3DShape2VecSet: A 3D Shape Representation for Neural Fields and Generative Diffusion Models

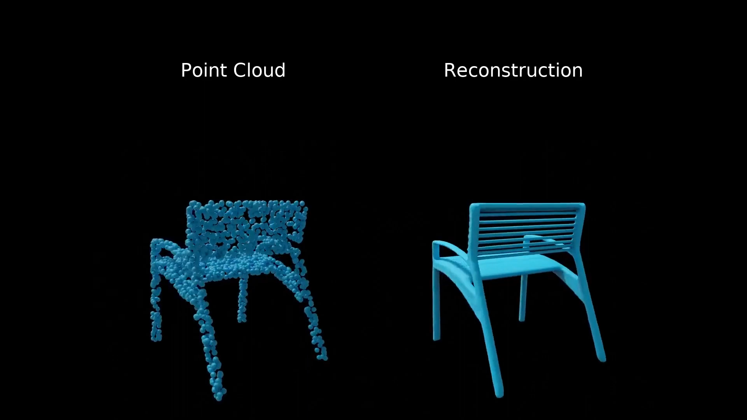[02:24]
Given a point cloud, the model is able to reconstruct shapes with detailed structures.